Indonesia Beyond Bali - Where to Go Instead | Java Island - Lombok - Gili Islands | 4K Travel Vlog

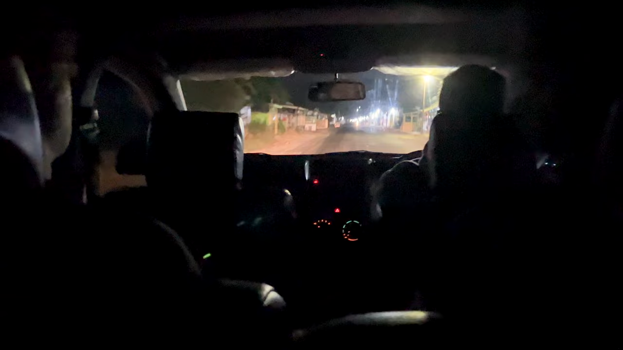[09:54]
drove through the mountain and the driver drove as far up as he could on the mountain.